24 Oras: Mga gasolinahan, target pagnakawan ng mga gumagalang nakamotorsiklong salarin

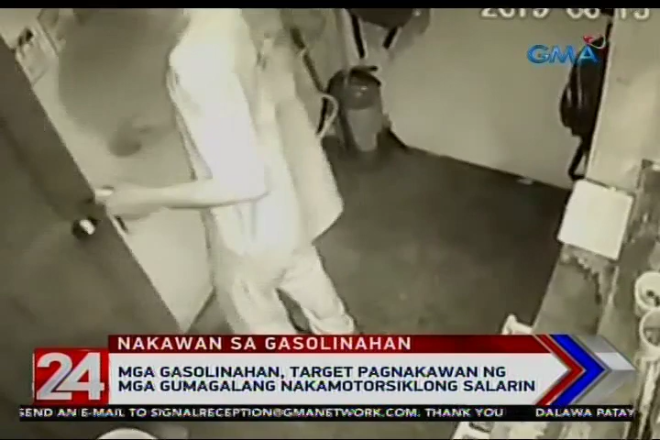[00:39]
Sakuang ito ng CCTV sa isang gasolinahan sa Novaliches, Quezon City nitong August 15,